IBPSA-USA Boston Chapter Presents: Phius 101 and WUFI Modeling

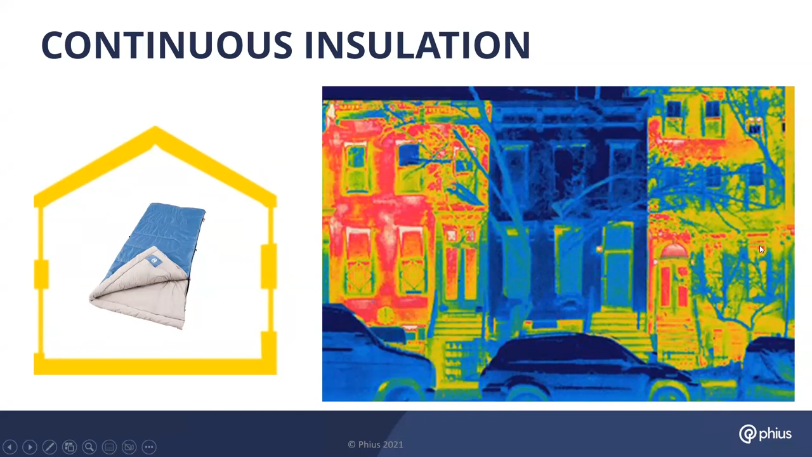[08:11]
The middle one here is a passive retrofit, and that exterior surface temperature is significantly lower, so that insulation is performing much better than the either un or under insulated row homes next to it. This is Aqua Tower here in my hometown of Chicago. It's a giant fin tube radiator that's heating up the area right by the lake there.
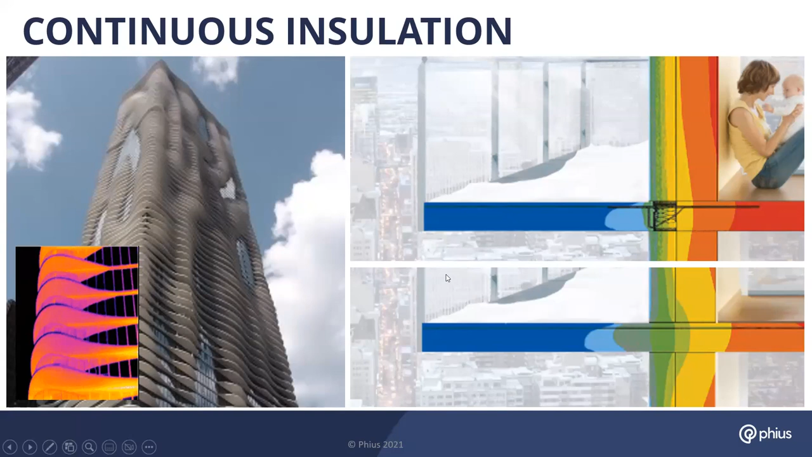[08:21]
So the thermal bridges got VE'd out right before construction. So we do like to see thermal breaks on any types of balconies or slab edges.
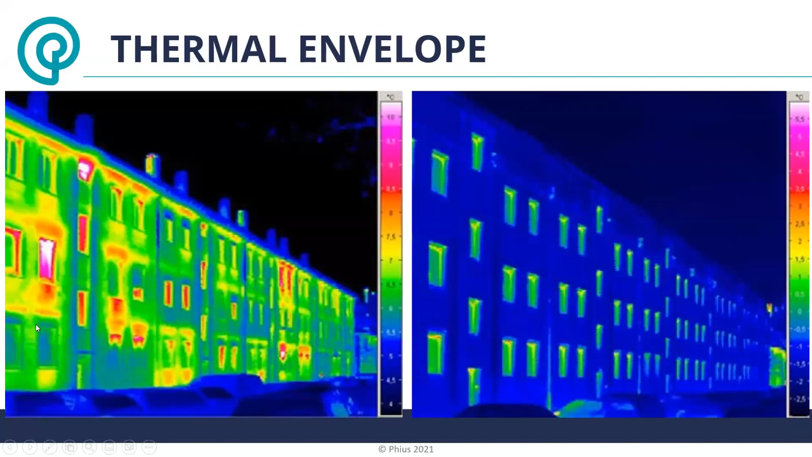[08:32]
And here's another row of row homes that were then wrapped and retrofitted. And it's quite apparent from that exterior wall temperature of how much lifting that thermal envelope can do for you.